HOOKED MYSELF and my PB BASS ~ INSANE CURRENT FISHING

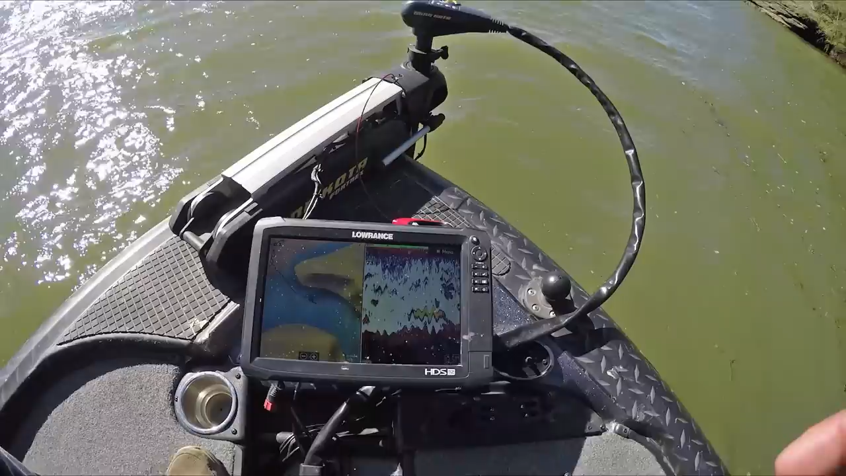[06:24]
You can see them even just swimming down there. Fish on. It's another giant, dude.
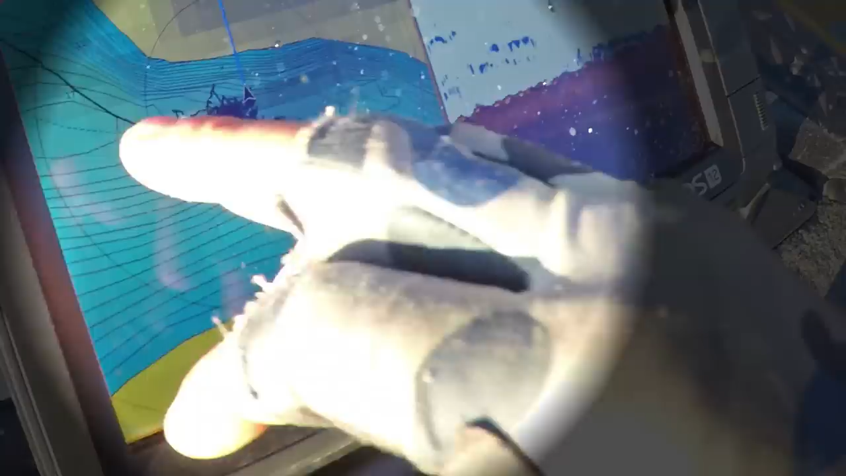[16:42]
So this is a deep hole, and then the current swings around. What we were doing is fishing that deep hole.
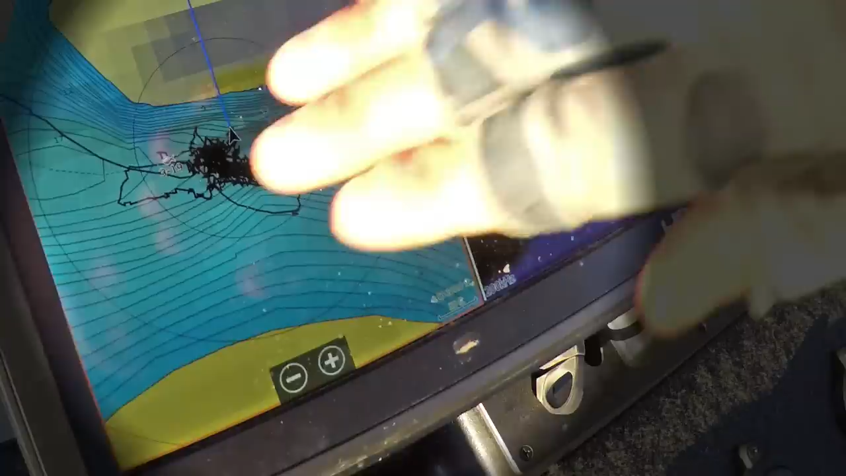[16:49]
That deep hole comes up, see how it comes up to a flat?
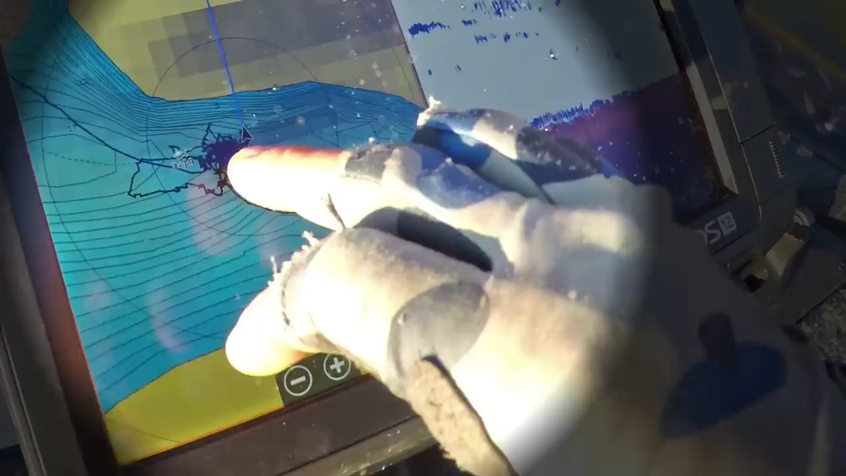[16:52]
It's basically a ledge, a very gentle kind of ledge, as well as that current swing. And the fish were all right here.
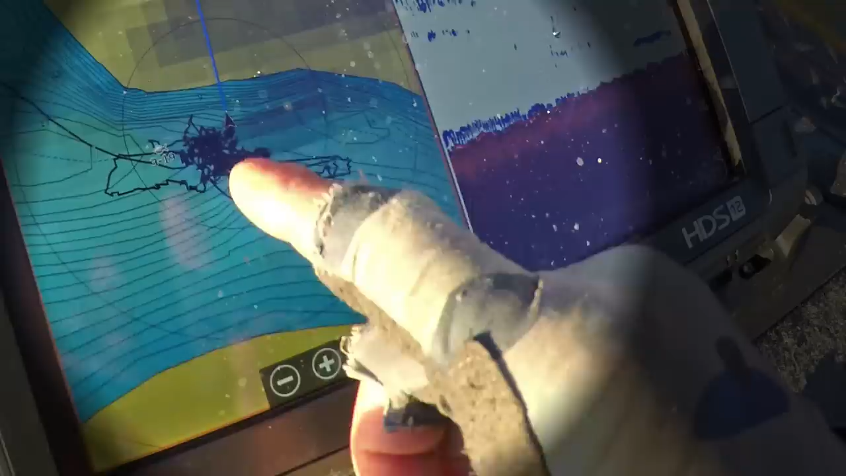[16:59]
We would set the boat up right about here. We'd cast right to there. And then we'd drag up, and it's washed away with shell and all that stuff.